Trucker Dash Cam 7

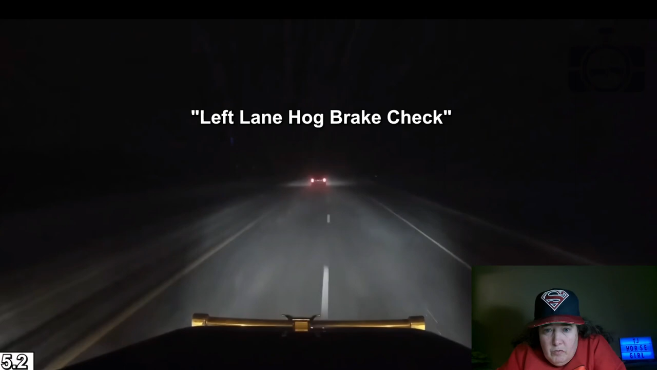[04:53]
come on people I mean at least he sped up left lane hog brake check at night
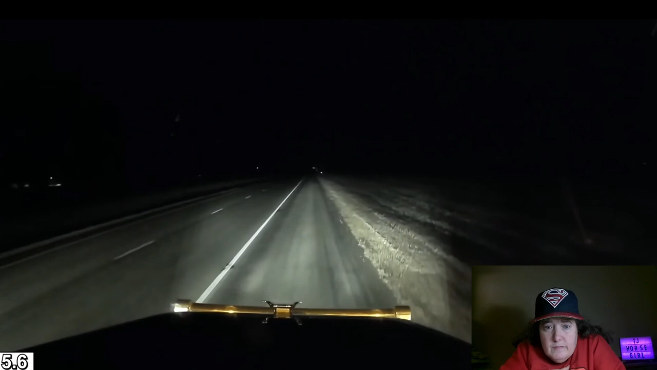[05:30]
really we're not much of a hurry meeting the state trooper karma we're about to see karma look at hair in my face
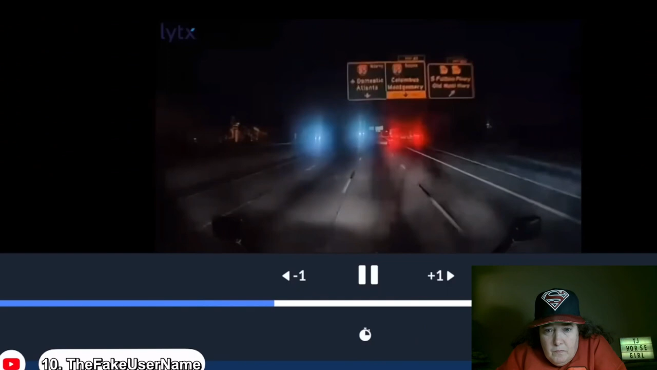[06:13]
oh that's new throttle whoa a wrecked car with no taillights